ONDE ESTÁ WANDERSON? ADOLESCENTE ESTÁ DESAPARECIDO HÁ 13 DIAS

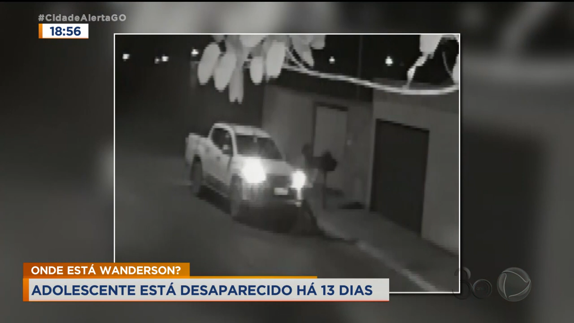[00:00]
A caminhonete foi apreendida em Palmeiras de Goiás e levada para Goiânia para ser periciada. Nas imagens de câmeras de segurança é possível ver quando o Anderson entra no veículo. A mãe não aguenta mais a dor de não saber o que aconteceu com o filho.